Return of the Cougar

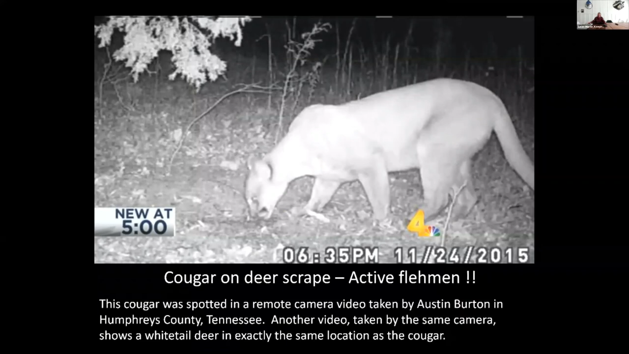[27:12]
Now, let's get into some of the exciting news about recovery in the east. Well, I'm sorry to say it's not recovery because none of these animals necessarily have lived. We don't know what happened to this particular female. She was an unusual cat, colonizer female, I call her, that came all the way from South Dakota to Humphreys County, Tennessee, where she was filmed. I think she was eventually killed.
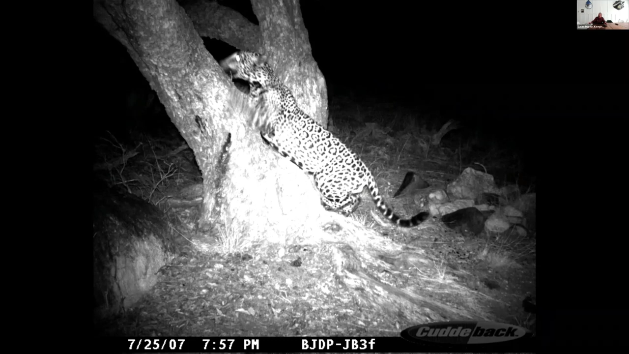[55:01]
A month later, there's Macho B claw raking the same tree.
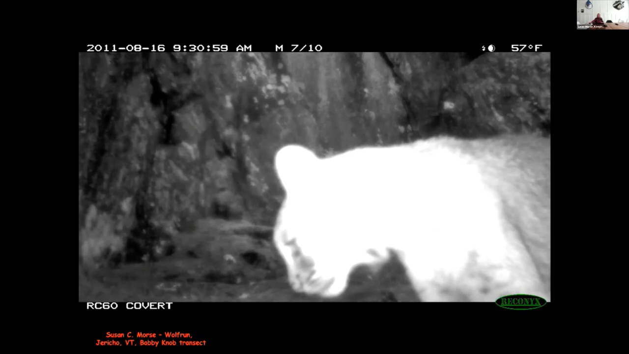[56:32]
Looks like a cougar, but it's not. It's her. Yeah, it's a bobcat.
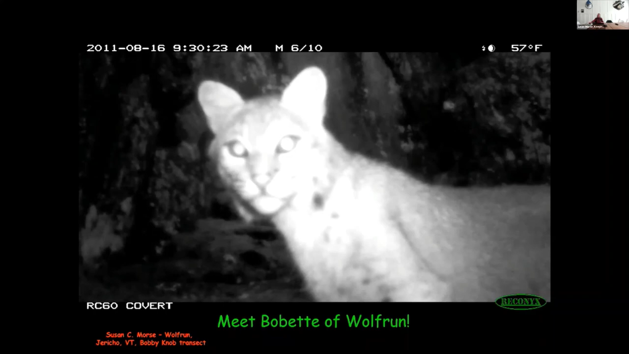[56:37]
Unusual with those rounded ears. What? What is she doing?